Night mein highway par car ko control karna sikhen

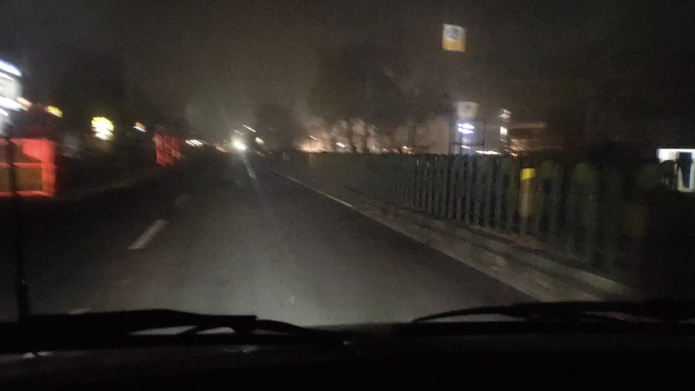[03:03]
ब्हारिक ही होती 선물 ज़ादा तर रां है यह तो वह को बहुत ज़रूरी है समझे कैसे सबढ़ से द्याद देंगे आप अभी मेरे सामने सफारी निकली है तो अपना जब हमारी गाड़ी पर चलती है तो अगली गाड़ी से हम
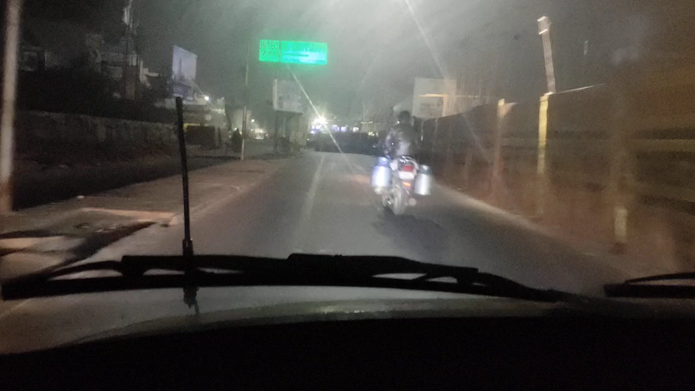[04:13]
तो अगली गाड़ी जिस तरीके से निकल रही उसी को फॉलो करके आप अपनी गाड़ी को निकाल सकते हैं अभी जैसे चौरहा आ गया यहां पर यह टेडी पुलिया का चौरहा है काफी रस रहता है अभी यहां पर
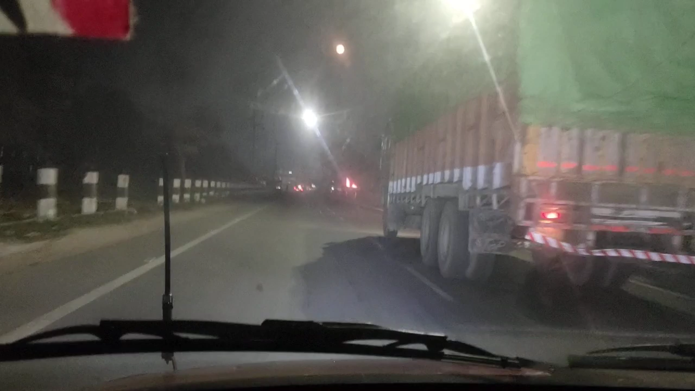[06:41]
जाना है वह अपने आप ओटे कुछ लोगों की आदत होती राइट लेफ्ट गाड़ी दोडाते रेते लो उसे एक्सिडेंट के ज्यादा चांसे होते हैं तो कभी भी आप हाईवे पे चल रहे हैं किसी की रूट पे चले गाड़ी को लहराना नहीं है लेफ्ट साइड में राइट
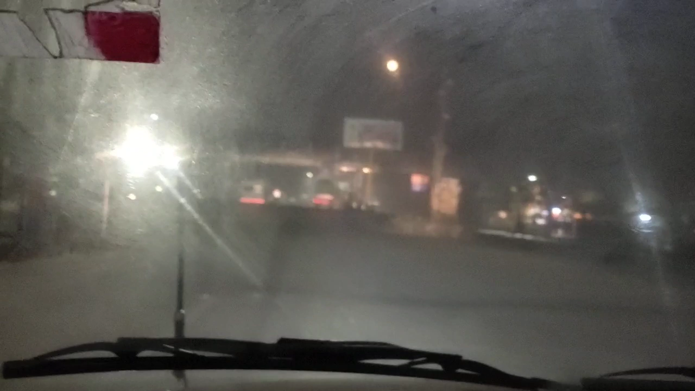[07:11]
सा� आर उत्रब नजर मारके क्योंकि चौरा है पे सुबे का सुबे का एक्सिडेंट
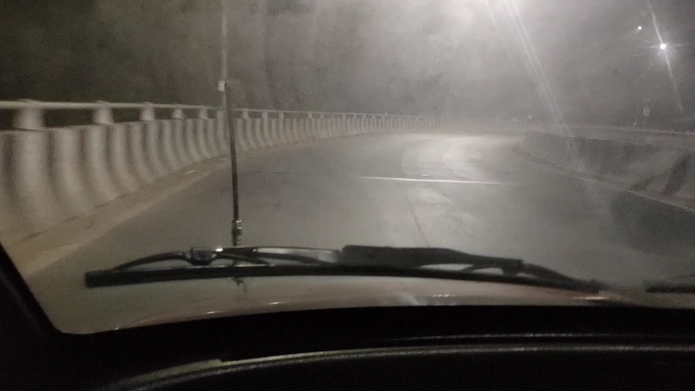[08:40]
और क्लच और एक्से पहर रटाओगे तो गाड़ी पीछे जाएगी ऐसी कंडिशन में हमें क्या करना होता है कुआ करना है दह दबा की गाड़ी फॉस्त कि नुब हो जाएगी फिर हमें थोड़ा सब
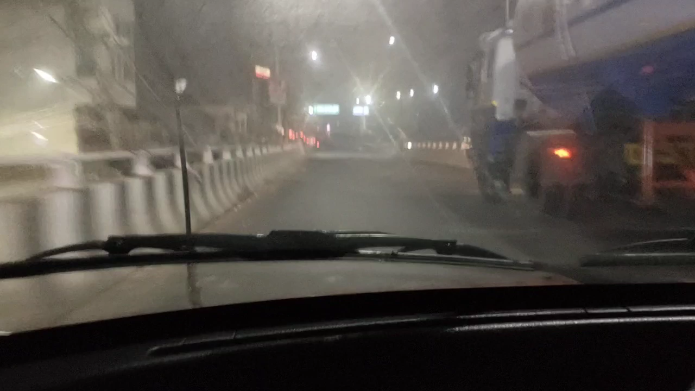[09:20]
मूब करने लेके घलका सा और उसके बाद गाड़ी आपकी चड़ाई पर चड़ जाईगी
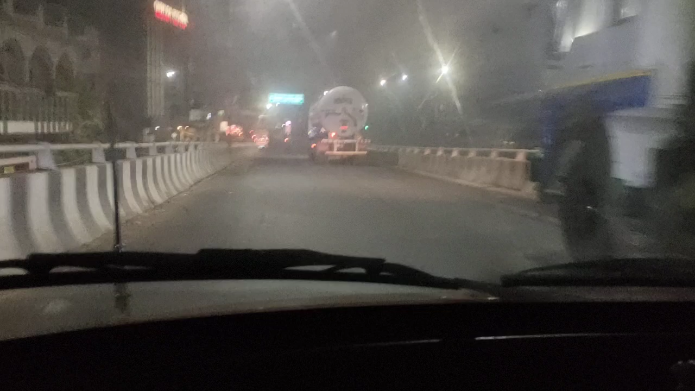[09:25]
अब इससे डाला नहीं यहां पर यहां पर हलका सब प्रिक प्रिक
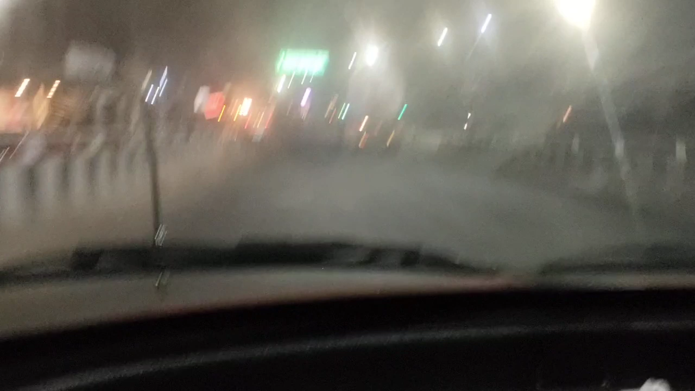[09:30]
पेर आना चाहिए क्योंकि गाड़ी की स्पीट अलड़ी अपने आपी बगर एक्सिलिटर के हान मारी जानी दीजी लेफ्ट वाली रोस निका सामने ट्रक है बहुत ही हलकी लाइट है हलका हलका